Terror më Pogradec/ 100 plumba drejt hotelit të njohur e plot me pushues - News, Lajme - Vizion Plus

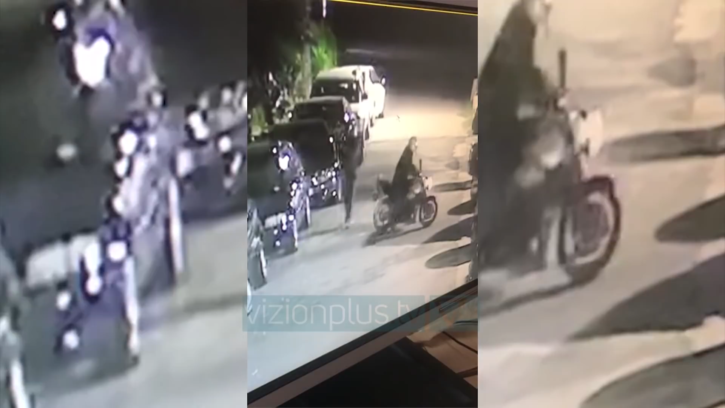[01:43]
Njëri prejtyre zbret dhe i qëlonë në drejtim të hotelit, dyshohet se të njëtët persona fëshien edhe pas një gjarës e kësaj të shtune.